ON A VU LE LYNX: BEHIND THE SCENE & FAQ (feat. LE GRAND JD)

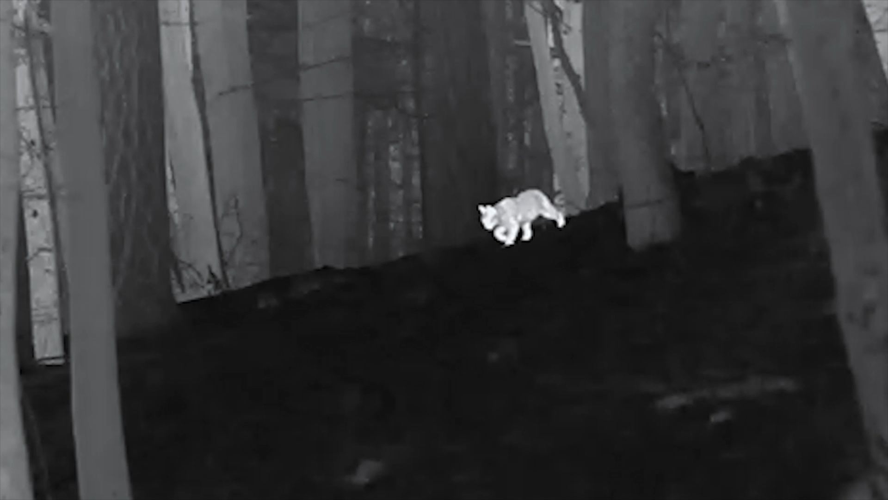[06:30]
Effectivement, ce qui était cool, c'est qu'on n'a pas dérangé l'animal. C'est-à-dire que l'animal a pu venir se nourrir. C'est très important aussi, on ne le dit pas dans le film, mais il sait très bien qu'on est là. Il nous regarde, il nous tolère, mais il sait ce que c'est un être humain, il sait qu'on est dans ce petit truc.